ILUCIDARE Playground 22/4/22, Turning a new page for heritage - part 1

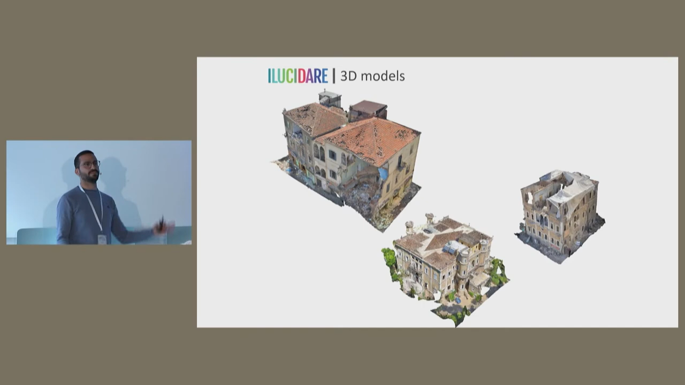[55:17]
So here you can see some screenshots of some of the 40 highly risked buildings that I documented.
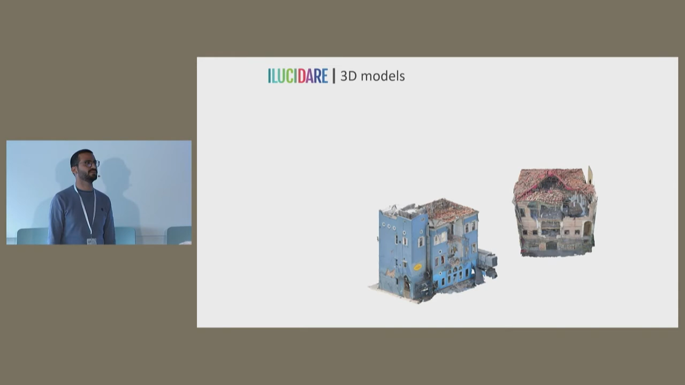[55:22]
And you can see in some pictures the extent of the damages that was caused to the structure of the buildings,
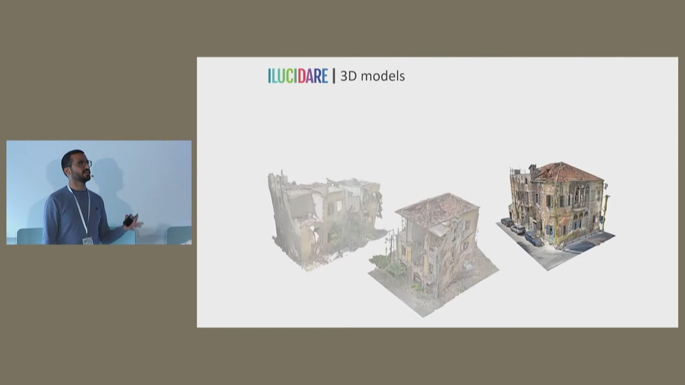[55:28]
the integrity of the buildings. Yeah.
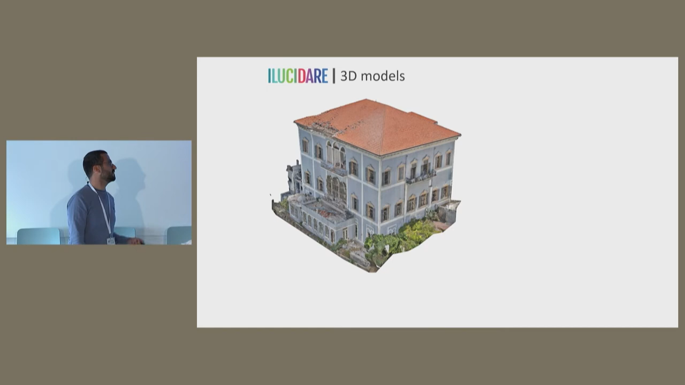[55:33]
And this is very unfortunate for Beirut, especially with what we lost earlier.
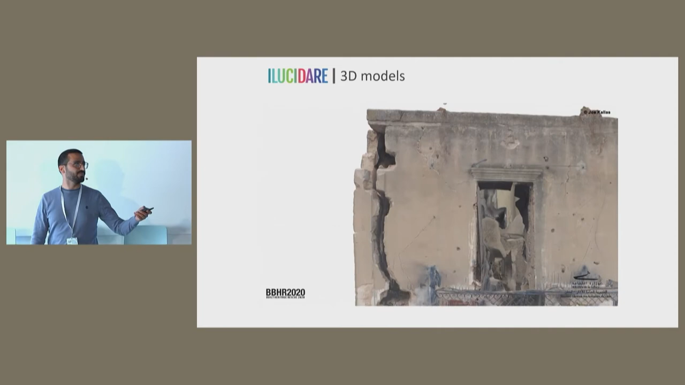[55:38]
And here you can see also small animation video of animation of some of the buildings that I documented.
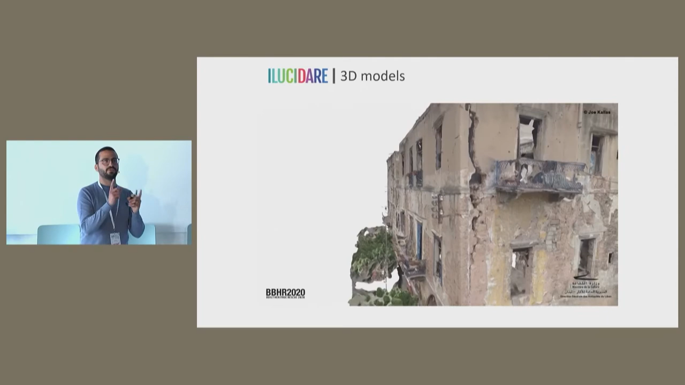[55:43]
And actually for georeferencing of the buildings,
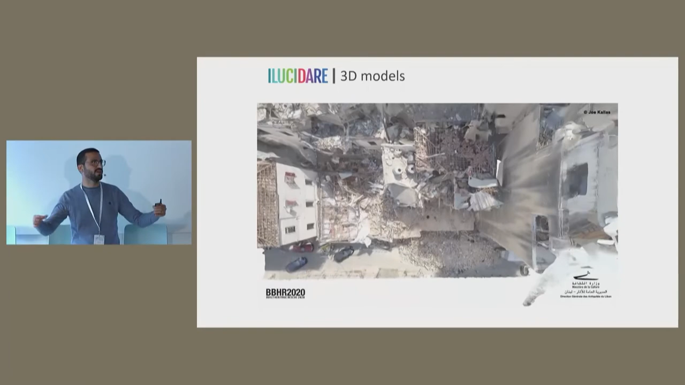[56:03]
scales, sometimes I used urban elements to scale and reference the buildings.
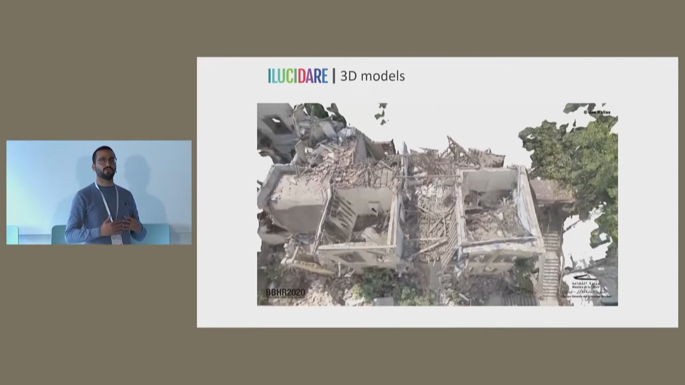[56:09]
So it depends on what was accessible, what was less dangerous.
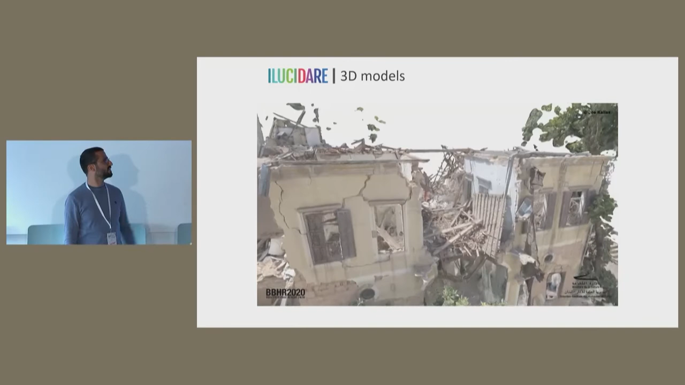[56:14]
And yeah, so also you can see the extent of the damages on a lot of those buildings.
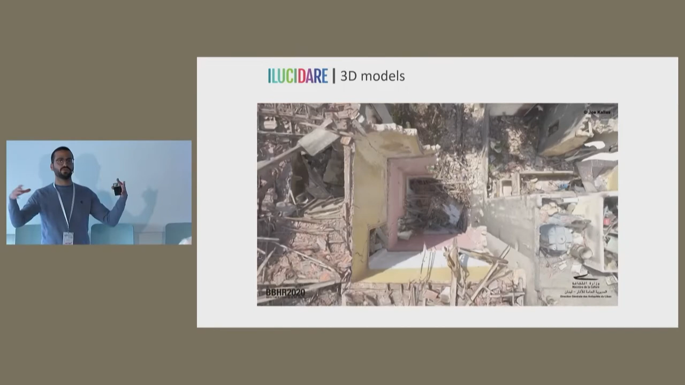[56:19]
And again, this is all in the historic center of the city.
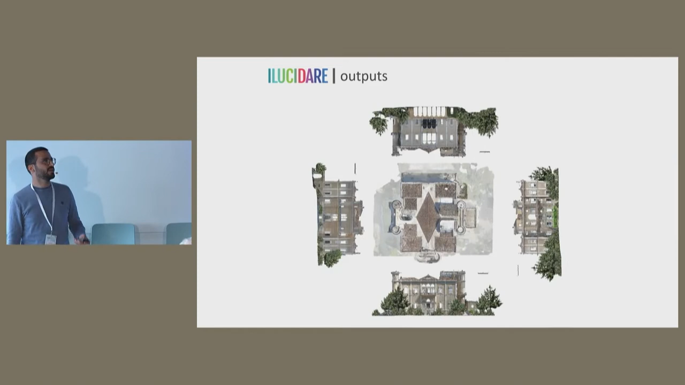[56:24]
So yeah, at the output, so the idea was okay, of course, yay, we documented.
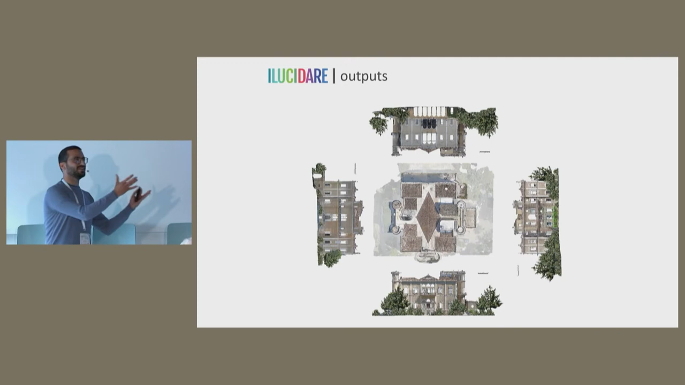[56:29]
But the idea, of course, was I want to generate, you know, accurate plans and elevations with like
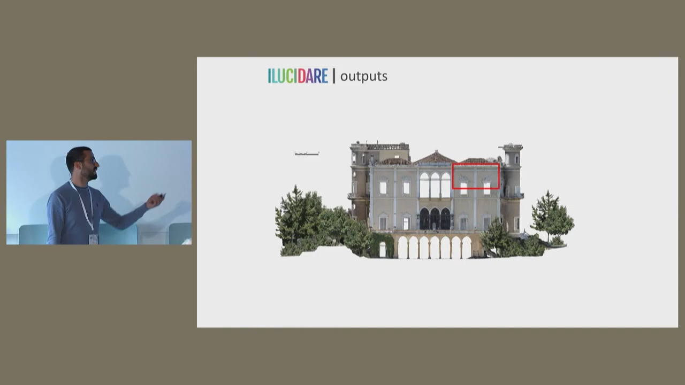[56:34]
with a few photos and few I was able to generate good quality elements.
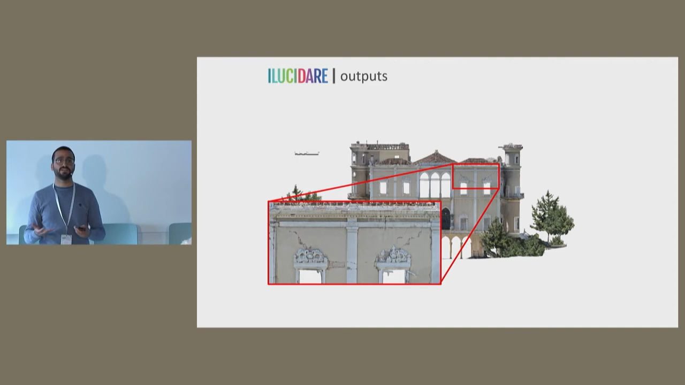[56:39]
That was, that was also very helpful, not just for the documentation, but also it helped a lot to implement the emergency,